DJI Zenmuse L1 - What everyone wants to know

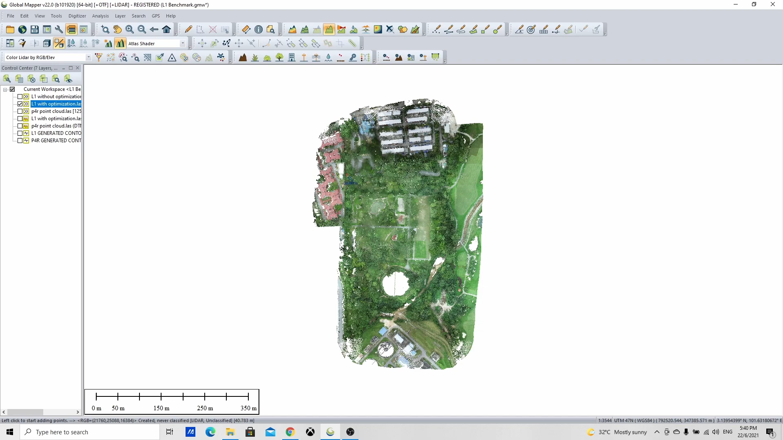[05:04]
So let's take a cross-section look again. That was definitely missing. So let's take the roof of this building.
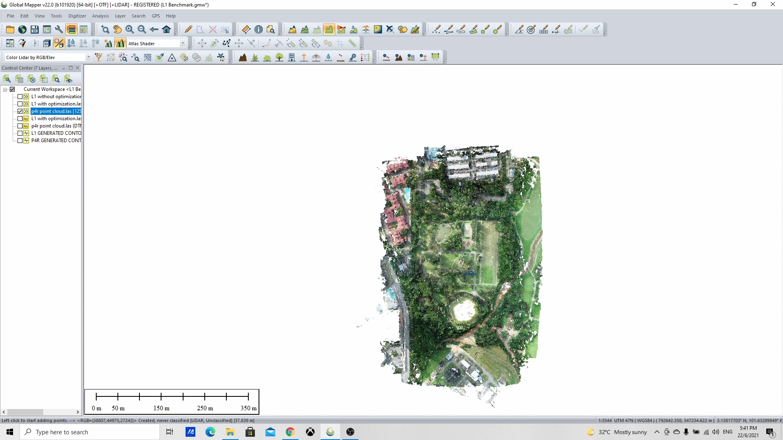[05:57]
Now this is from the Phantom 4R.
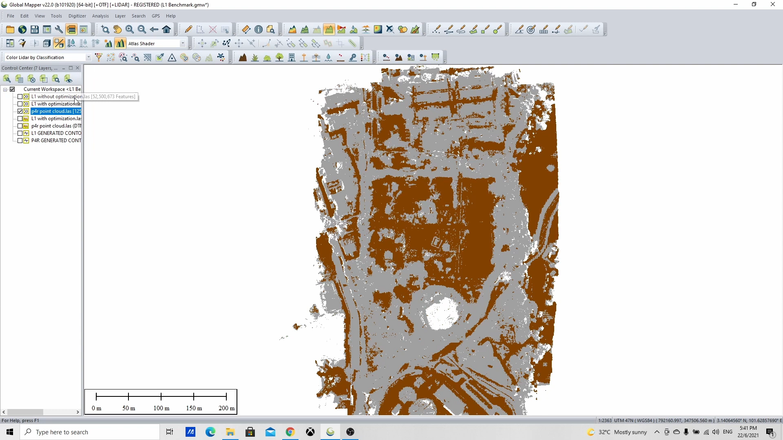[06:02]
If you were to do a classification of ground, which you can, and then after that you were to view only the ground.
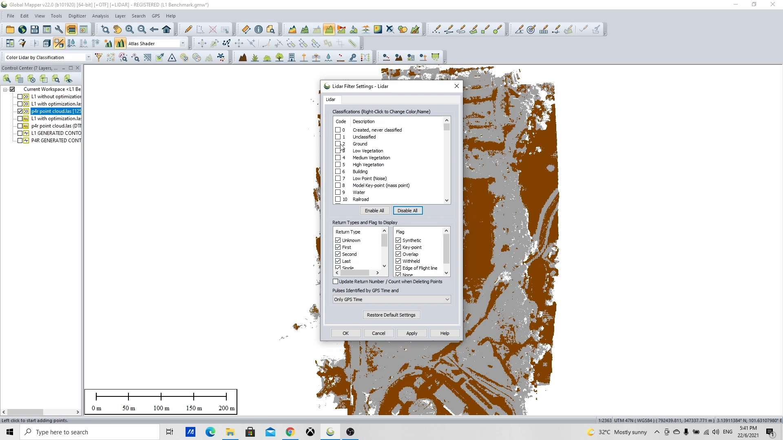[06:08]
So we disable everything but the ground. Apply. So you will see there's a lot of hollow points. And this is where the vegetation is. You can see wherever there's thick vegetation, there is not much ground points. So this is actually the downside of photogrammetry.
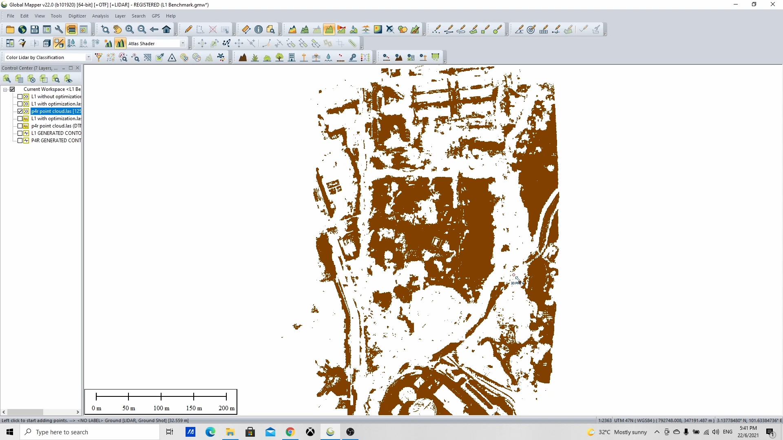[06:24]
People ask if you can do this with photogrammetry. Yeah, you can to a certain point. When you start having heavy vegetation, then that's where you lack the data. That's where the LIDAR is better.
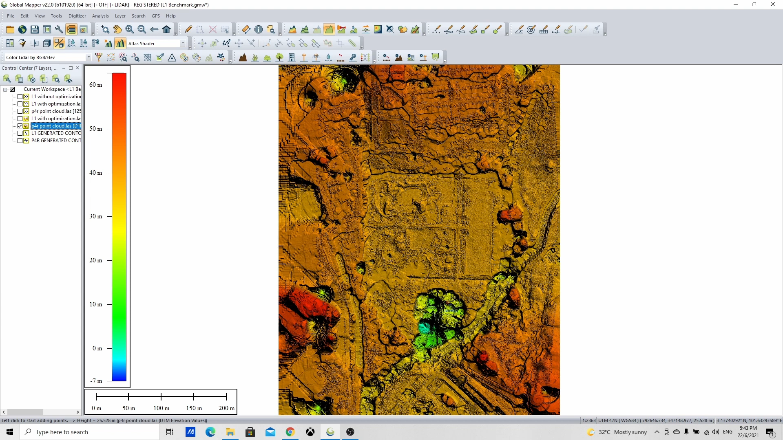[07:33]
So you can see here is a lot of vegetation. And what happens is you get it filled in by software and you're going to get holes. So this will mean when you do generate contours, you're going to do a lot of cleaning up. Now, if we compare that with the L1, it's a much more smooth, predictable and expected output.
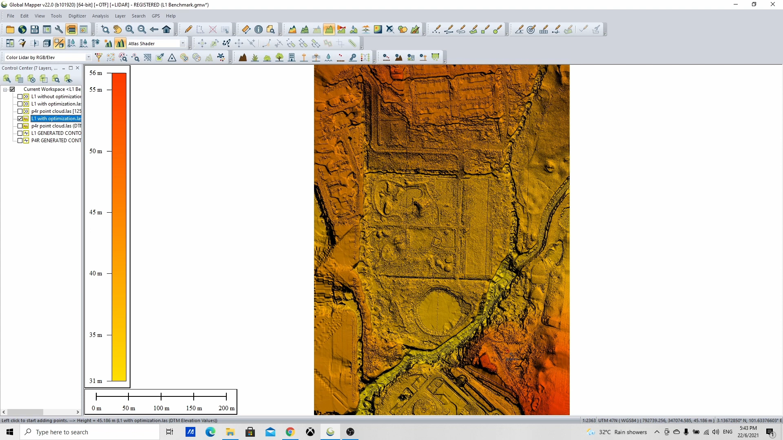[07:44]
So you actually get what we could call through ground.